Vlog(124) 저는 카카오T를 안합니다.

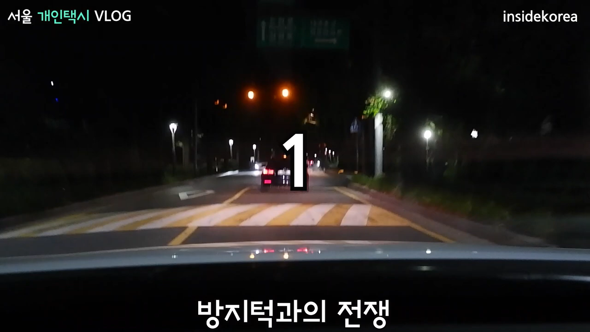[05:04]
전방에 과속방지턱이 있습니다. 전방에 있습니다. 턱이 있습니다. 전방 영수증 어떻게 할까요?